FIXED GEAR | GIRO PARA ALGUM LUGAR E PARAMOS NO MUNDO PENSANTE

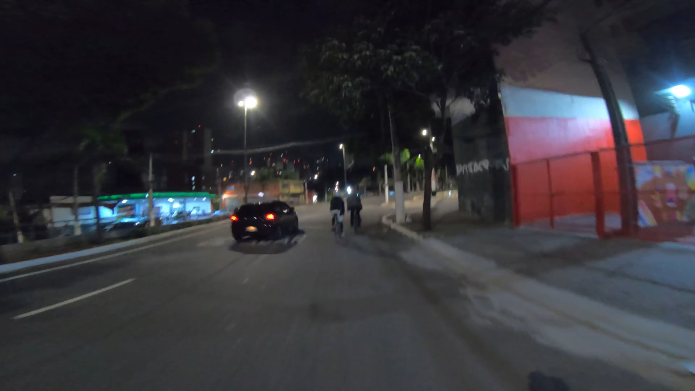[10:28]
Eu vou por aqui, ó, porque aqui é conteúdo. Aqui, galera, Praça Dom José Gaspar.